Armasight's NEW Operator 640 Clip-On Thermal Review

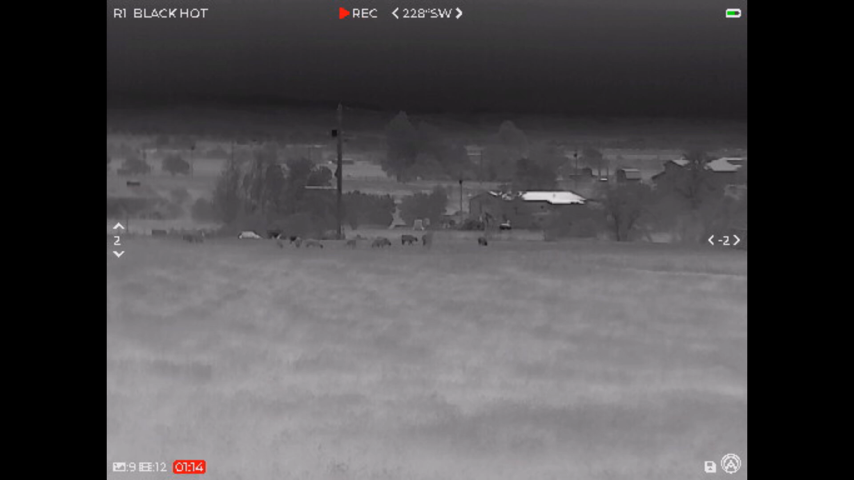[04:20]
Um, so that's kind of the, that's the huge advantage. Now, are you going to get more performance out of a dedicated thermal scope? Absolutely you are. And the reason I got onto this is because I was going to tell you that when you record video through this,
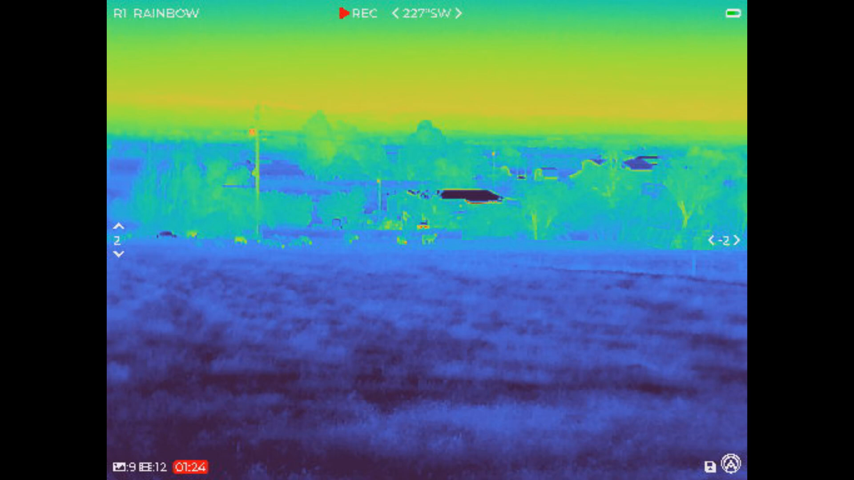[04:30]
there's no reticle.
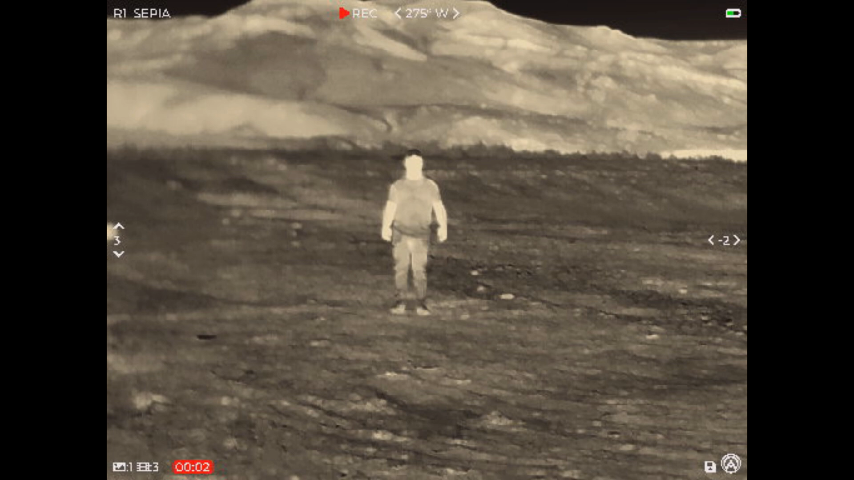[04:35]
So if you're shooting stuff, you're going to just see a video with no reticle. So you're not going to actually see how your shot was lined up. And that's because the reticle is in here and the recorder is out here.
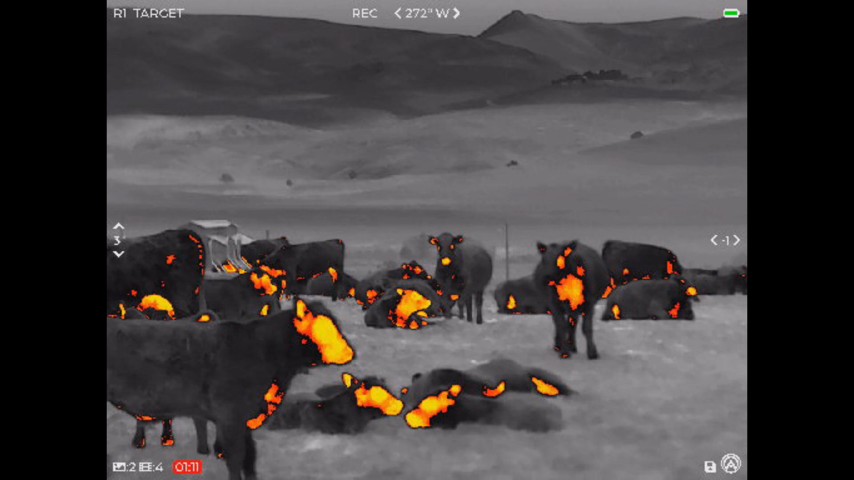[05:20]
So one of my pet peeves is when you get 50 million buttons on top of a thermal because you're using these things in the dark and it's often hard to know what button you're pushing and it's hard to find them.
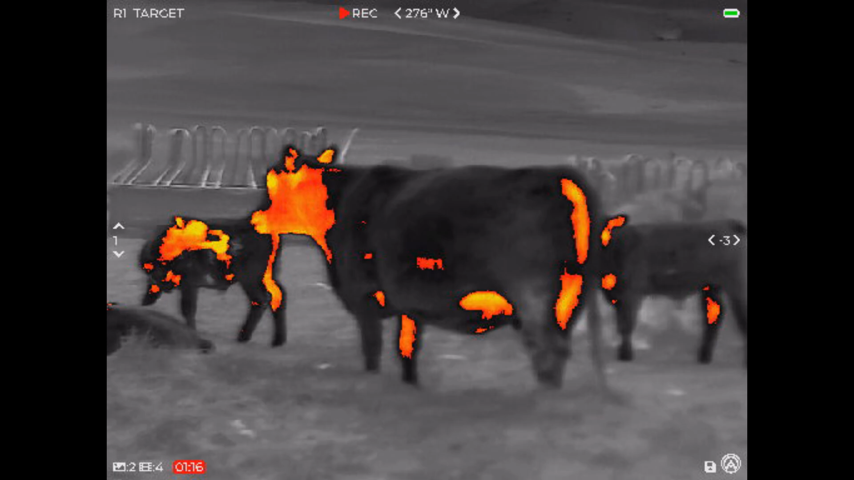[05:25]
So these are very, um, well shaped. The center button is your power. You hold that down for three seconds and the unit turns on.
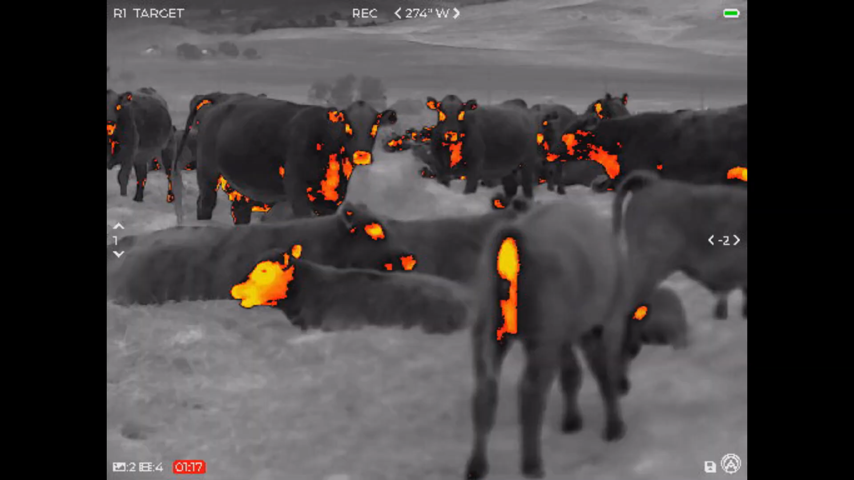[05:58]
They have white hot, black hot rainbow, a target mode and like a sepia mode.
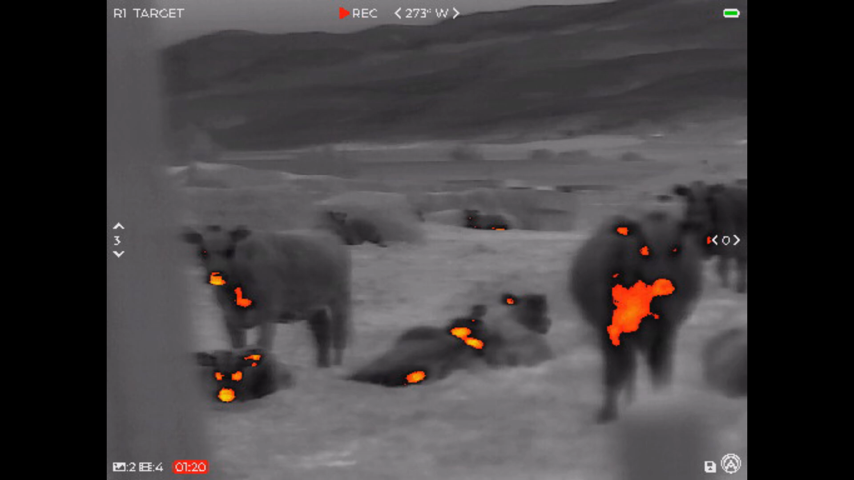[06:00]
And there might be one more, but that's basically what it has.
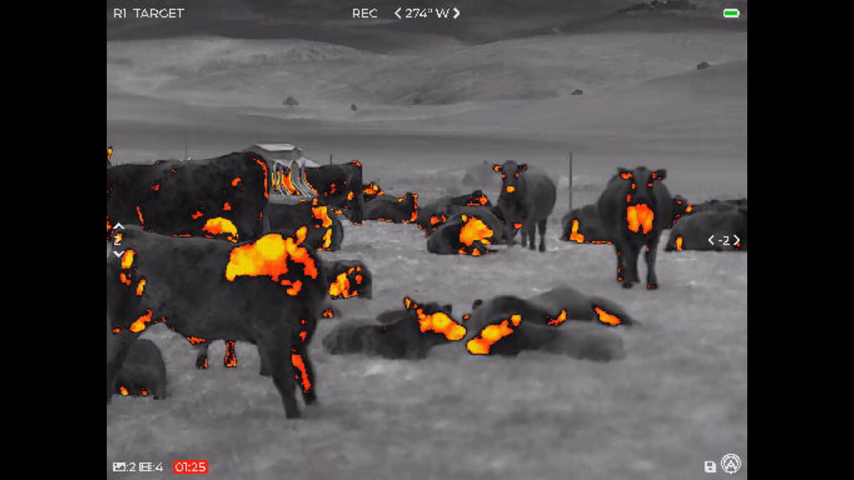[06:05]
And I'll run through those here, uh, in just a second.
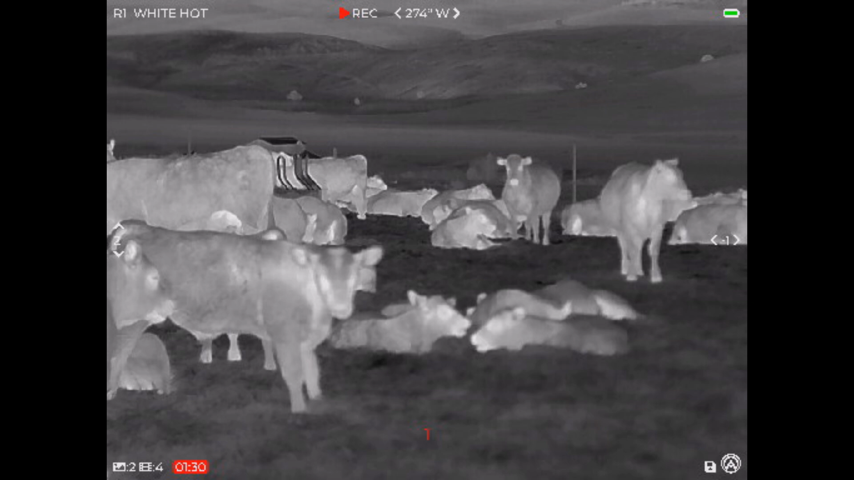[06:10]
But, um, yeah, there's, and then there's ways to, to kind of bore sight this.
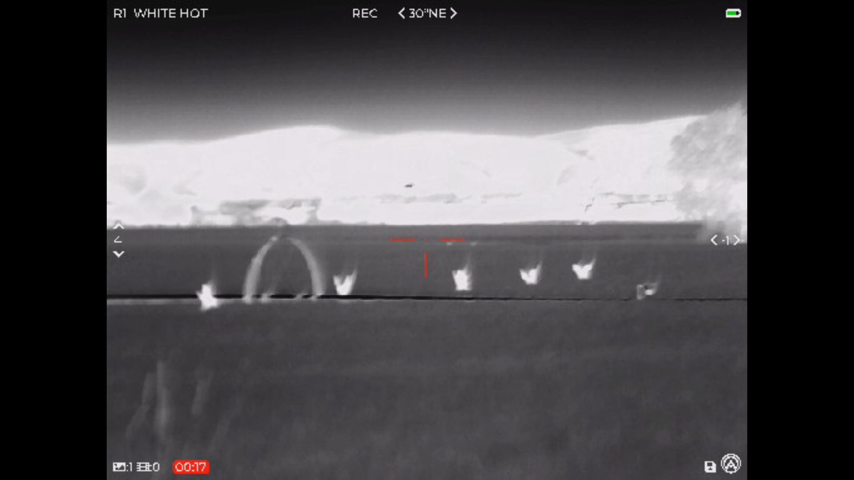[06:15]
So you can turn a reticle on inside of the scope itself and, and help, uh, when you shoot your gun for zero,
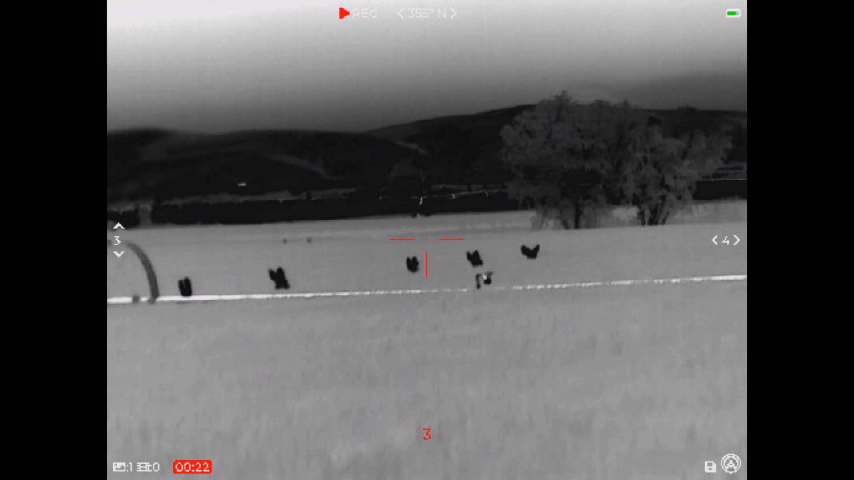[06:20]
wherever the bullet lands, you can actually take this reticle and move it over to that.
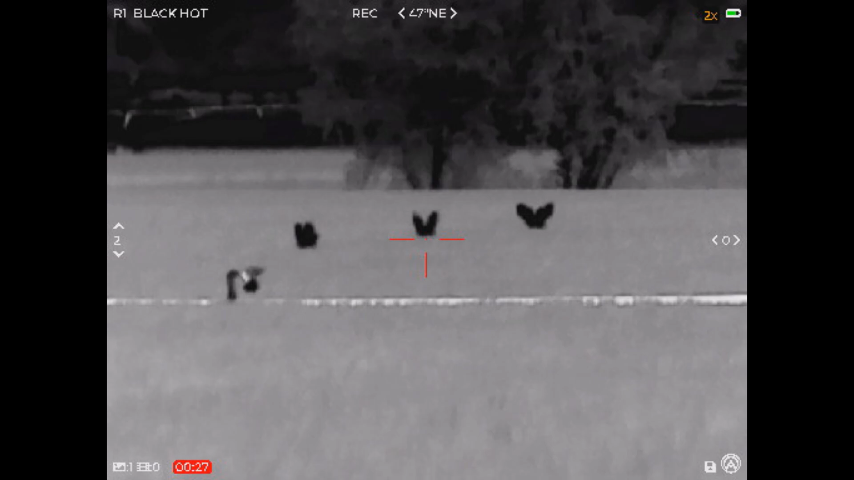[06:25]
It makes it really easy to sight this in compared to some other clip ons where they're not easy to sight in.
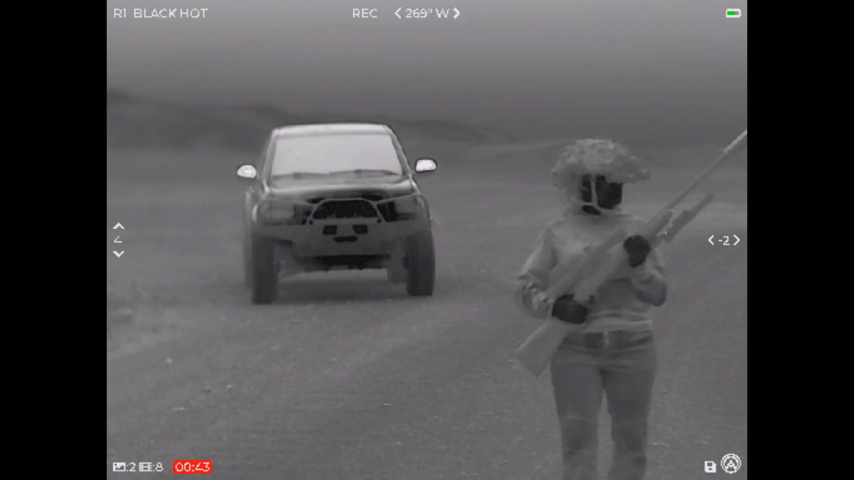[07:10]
Anyway, the, the retail price on this, this isn't a firearm. So I think I'm okay telling you what this is, but this, the retail is right at $4,000.
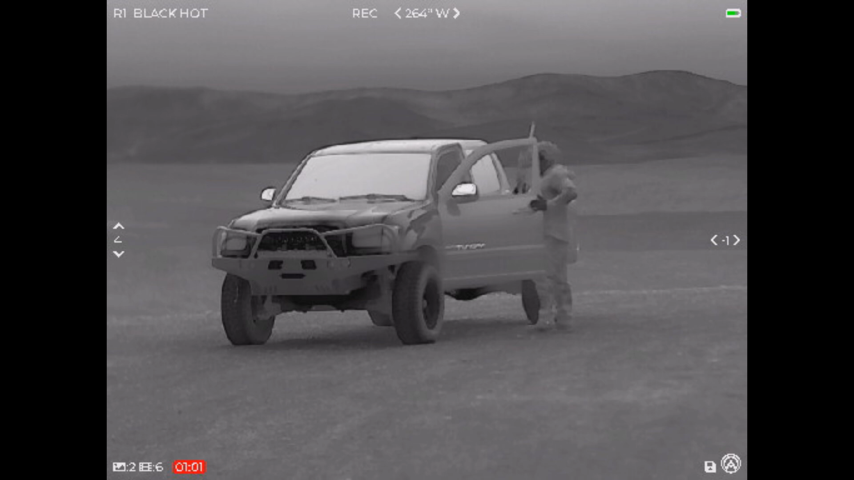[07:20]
So for a heavy duty, 50 BMG rated hard use, and look, a lot of these thermals are not meant to go below like negative four Fahrenheit and like just barely over a hundred degrees, uh, Fahrenheit.
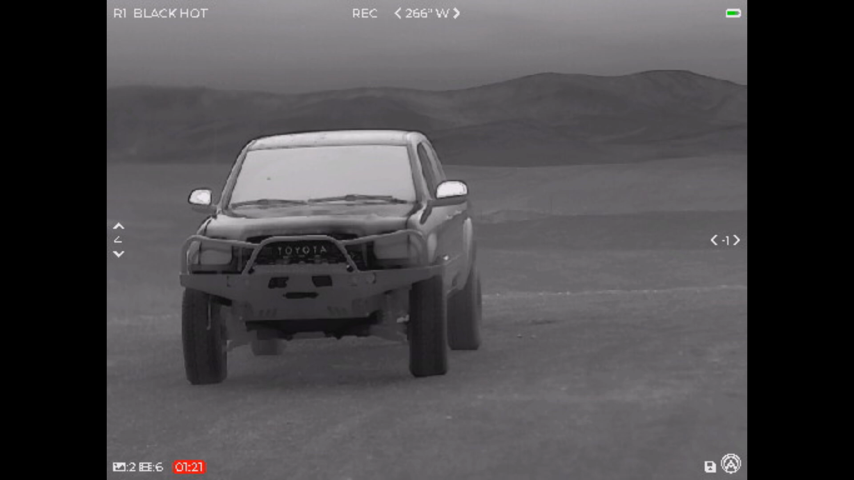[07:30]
And this one is rated for negative 40.
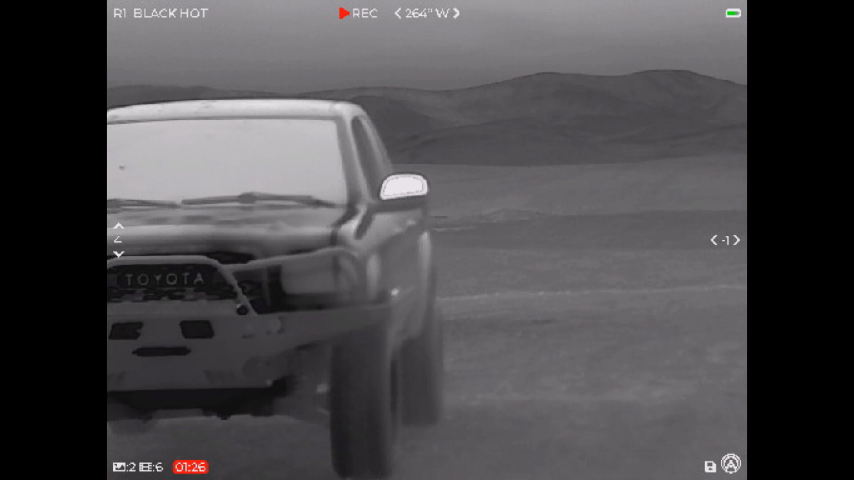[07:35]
So this one is actually legit as far as being able to take some hard, hard use and still keep rolling.
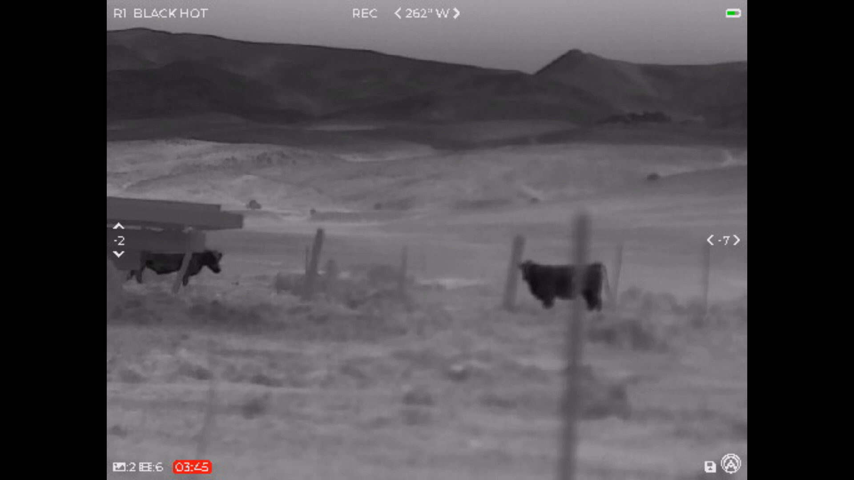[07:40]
Anyway, I'm going to clip it back on here and then I'm going to run through the menus and we'll show you some of that as B roll, uh, as I, in fact, maybe we should just talk about it here.
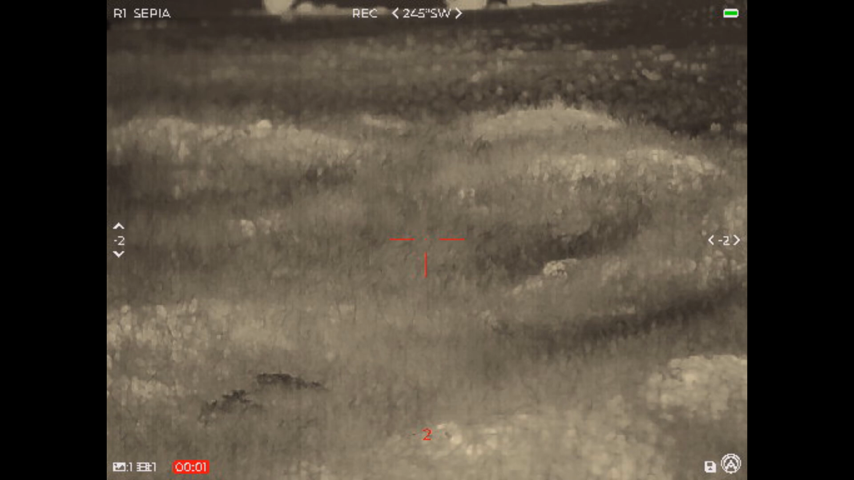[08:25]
Um, but you can see that the reticle is currently on inside and to turn that on or off, we do a short press and we press it again.
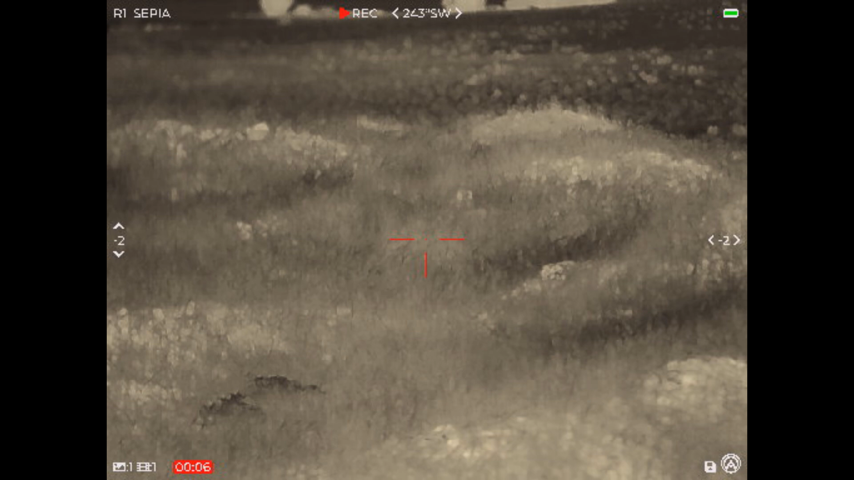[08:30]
And this, this goes through, uh, the different presets forest default. Um, I go back up here forest detect indoors sky and sea. Um, I think I actually like the detect mode the most, that's going to give you the most gain.